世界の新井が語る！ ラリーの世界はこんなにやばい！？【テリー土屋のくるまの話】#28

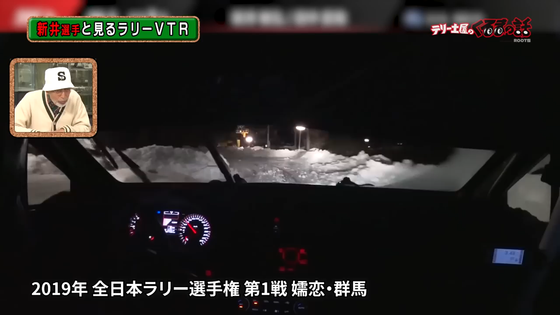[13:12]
夜怖いなこれそうこれなんか全然ストレートで曲がんなくてそのままぶつかってる感じですねあら